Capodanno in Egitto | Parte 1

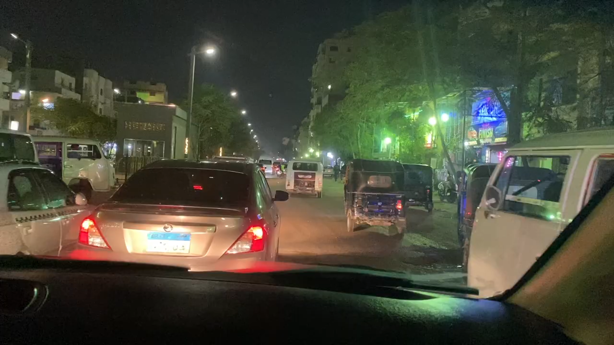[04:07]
È iniziato così il nostro viaggio nelle intricate e caotiche strade egiziane,